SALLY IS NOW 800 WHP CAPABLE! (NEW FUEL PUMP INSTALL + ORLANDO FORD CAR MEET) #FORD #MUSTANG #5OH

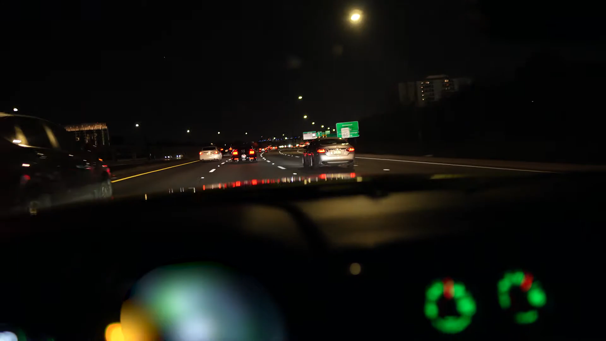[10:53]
many nice cars in orlando this is like the second one that i've seen that's super cool on the way i think that's a gt350 blacked out i don't think that's my friends though because he has a different plane than that but that thing looks sexy i'm gonna try and catch up to him so you guys can get some rollers on this gt350 honestly i think i might need to do a gt350 build in the future oh there he goes he's zooming boys oh my god i think we're about five minutes away now no four minutes and i need to get off on this exit but seeing the city is always pretty cool because where i'm from we don't have big buildings like that so it's pretty cool it gives me a different perspective and
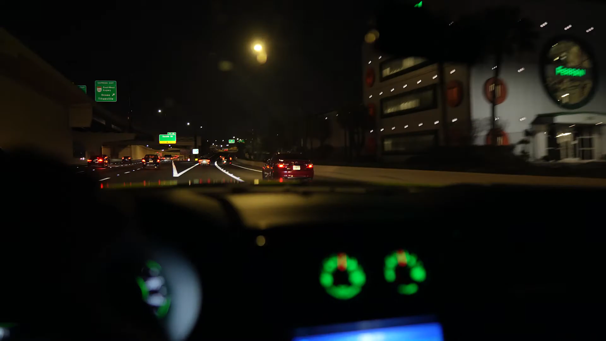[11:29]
this car meet should be pretty fun we're almost there now
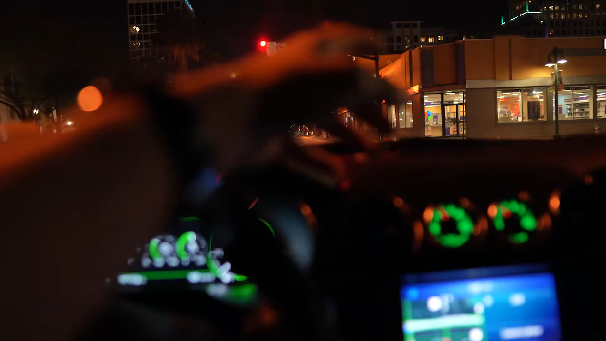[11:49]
of these walls so she's like three times louder at 2 000 rpms it's going to be crazy we're just going to wait for this light to turn green this is exactly what i'm talking about
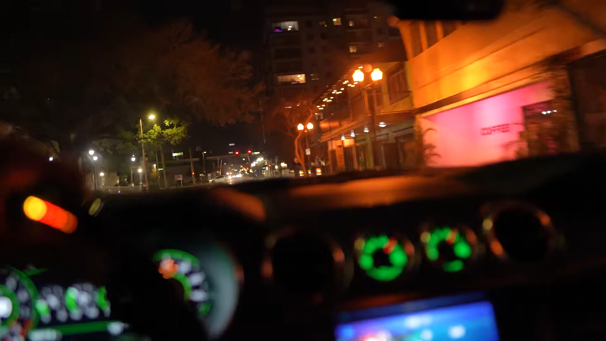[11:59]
3 000 rpms like literally nothing and
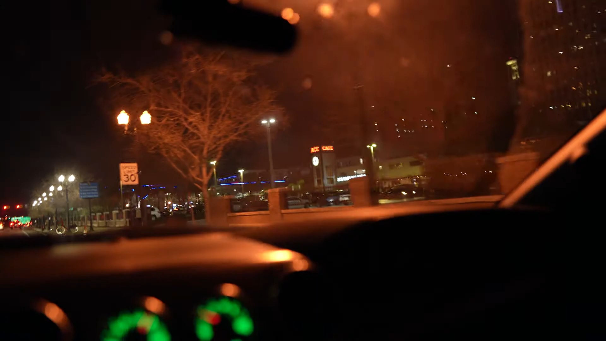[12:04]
this is a huge meet so i think it's ace cafe right here i'm supposed to go in and
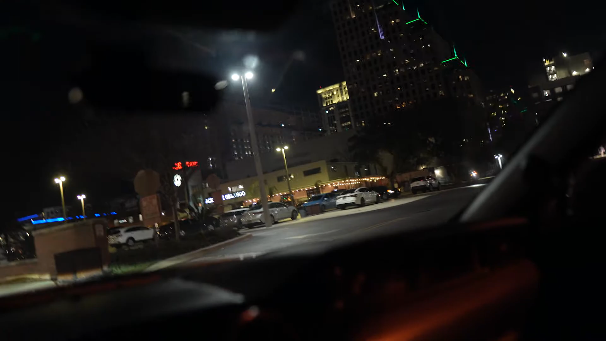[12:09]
multitasking is kind of craziness but we still have a good amount of cars here i think we're
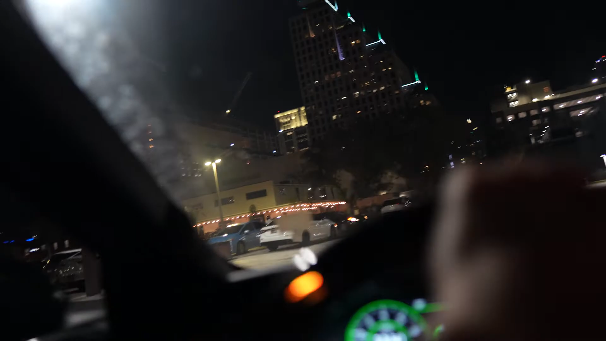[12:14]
a little bit too late but it still should be somewhat fun let's see what kind of cars we have here
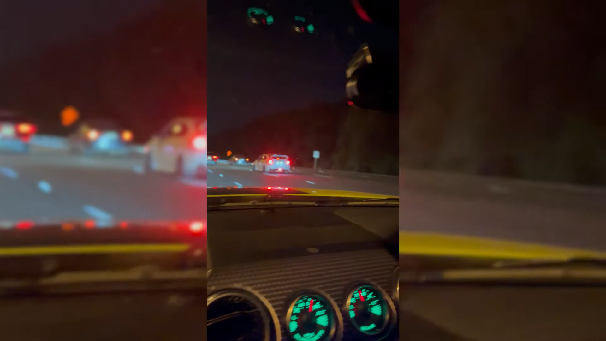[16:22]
actually i got to give him a thumbs up hold up hold up we're pulling up xf